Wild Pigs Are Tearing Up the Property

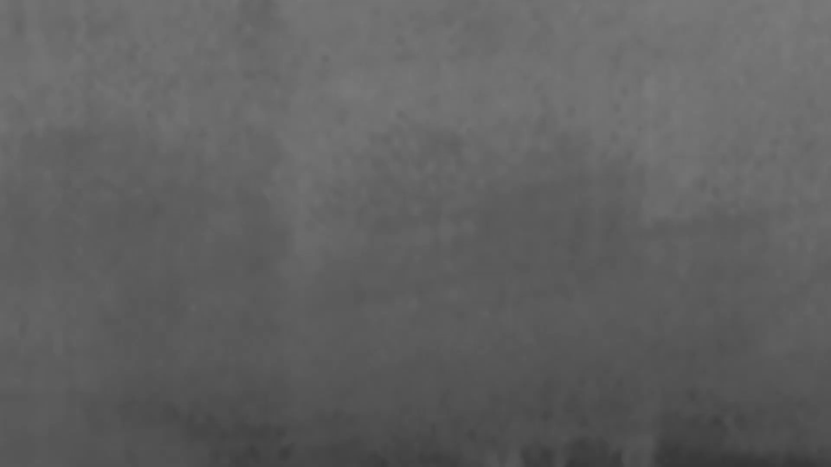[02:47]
so i pull this thermal out and i start looking back into the shadows just to see if there's anything coming because i know that uh that that
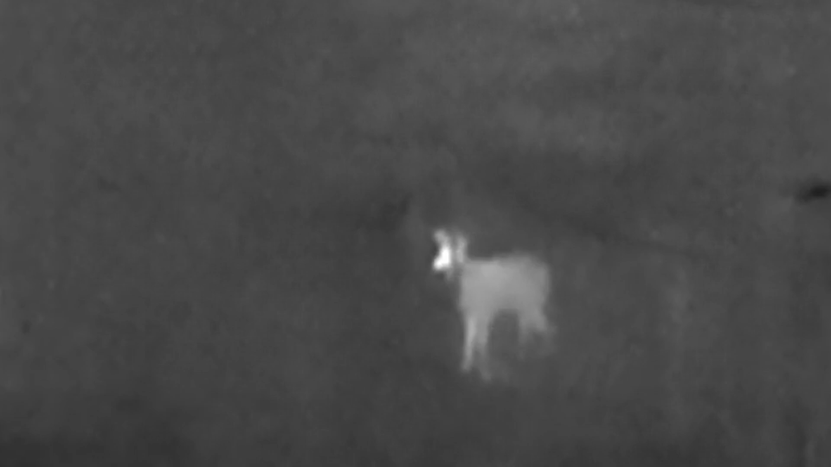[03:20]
i watched them and watched them until they got out into the clearing this deer came out and she headed over to the feeder and put her head down and started feeding and i took the shot and dropped her right in her tracks so it was a great it was a great opportunity i was glad to get it because i hadn't i hadn't taken a deer home yet uh